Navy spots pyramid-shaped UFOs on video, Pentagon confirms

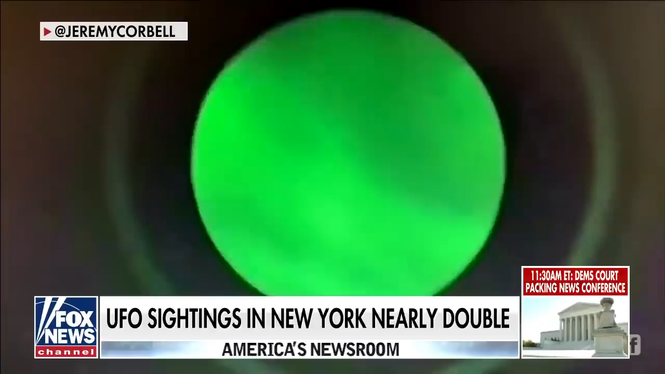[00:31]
This night vision video purportedly shows three pyramid-shaped UFOs flying over the USS Russell off the coast of California in July of 2019. At one point, these UFOs reportedly hovered just 700 feet above the tail of the Navy destroyer, making, quote, extraordinary maneuvers.
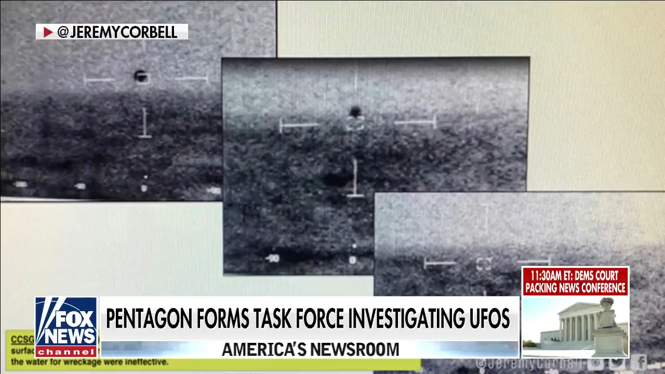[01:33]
showing a UFO diving into the ocean and disappearing. That is an extraordinary piece of technology.